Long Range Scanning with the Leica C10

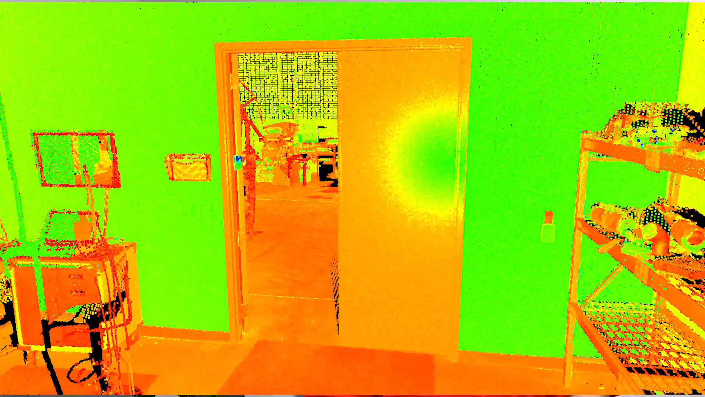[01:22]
Using target poles with the C10 also gives us flexibility
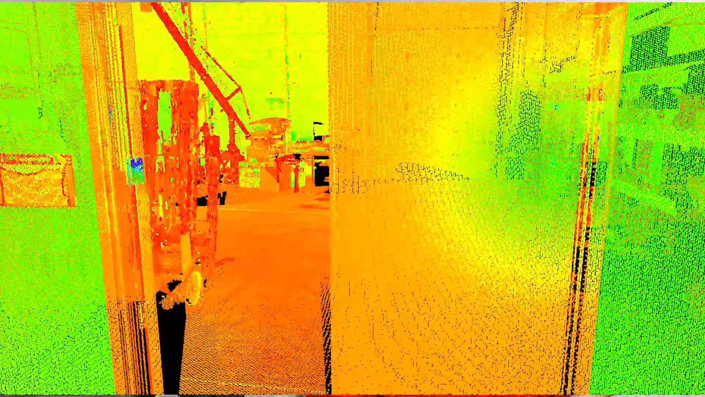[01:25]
to quickly tie in multiple room and multiple floor environments.